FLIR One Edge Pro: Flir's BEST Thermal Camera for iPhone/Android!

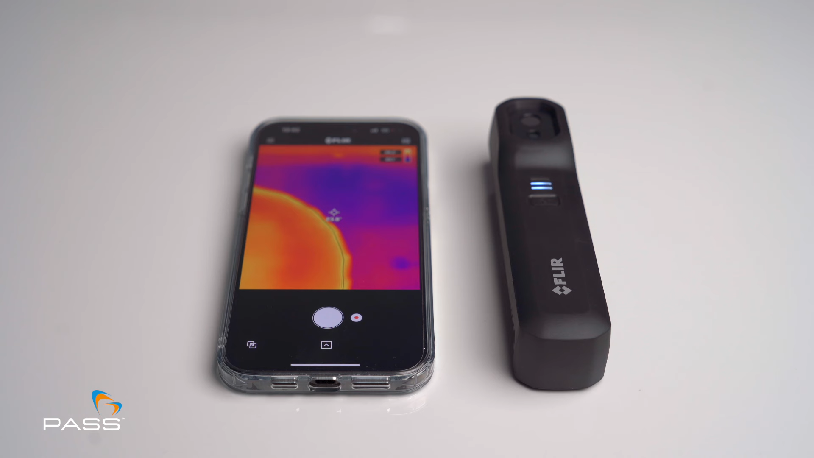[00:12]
Introducing the FLIR One Edge, a wireless thermal camera that pairs seamlessly with your iOS or Android device.
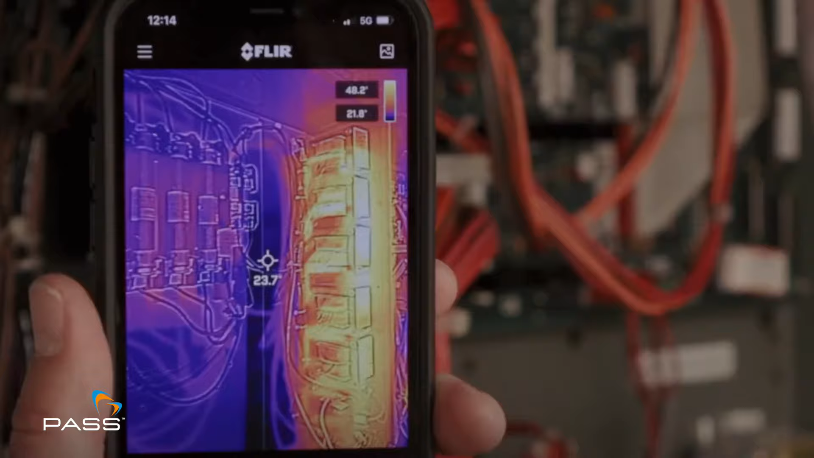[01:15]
troubleshoot circuitry and identify potential hazards with the FLIR One Edge's thermal imaging capabilities.